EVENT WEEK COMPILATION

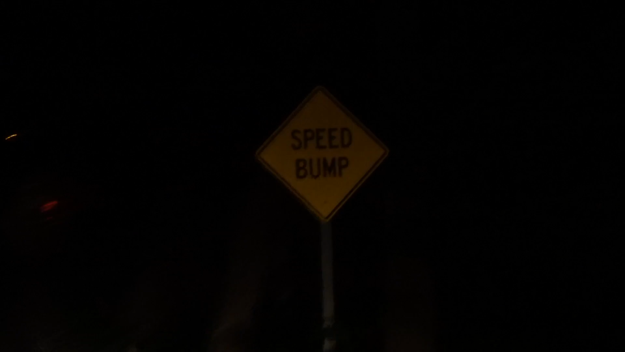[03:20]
There are five speed bumps on this road.
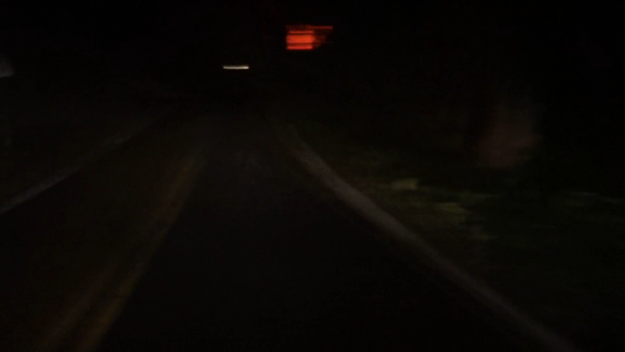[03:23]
That's fucking ridiculous. So stupid. Wait, what does that say? Race crosswalk ahead? Pat and I are lost in Walmart. Dad?
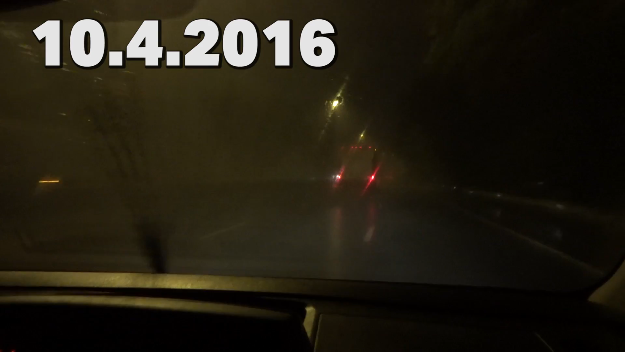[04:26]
Fuck. Wait, hold on, I'll slow down my wiper.
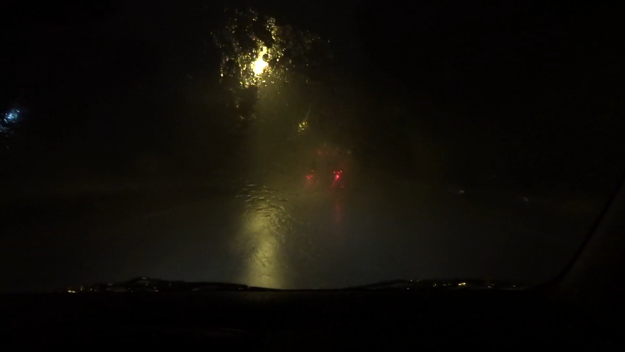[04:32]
It's intensely pouring right now. Alright, fuck it. Can it see through the fog better than us? Yeah, pretty much. Too clear of a camera, man. I know, that's what I get for getting too nice of a camera. Fuck you! What's up, guys? It's 10:30 a.m.